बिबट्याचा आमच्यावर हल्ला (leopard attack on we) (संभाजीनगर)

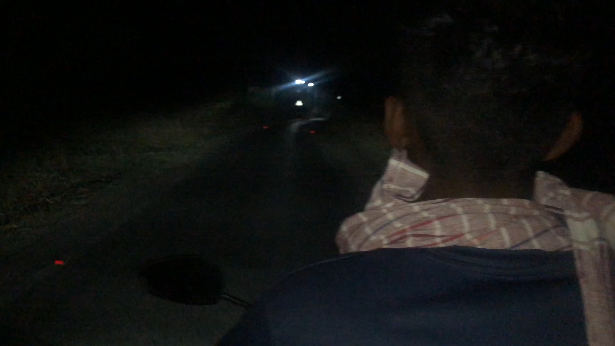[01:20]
तिथं आपल्याला एखाद्या वेळेस वाईल्ड ॲनिमल्स दिसायची शक्यता आहे. तर आपण जाऊ आणि बघू. तर चला. तर हा आहे आता तो हंटेड रस्ता आणि डेंजर रस्ता, त्यासाठी आपण आलो होतो.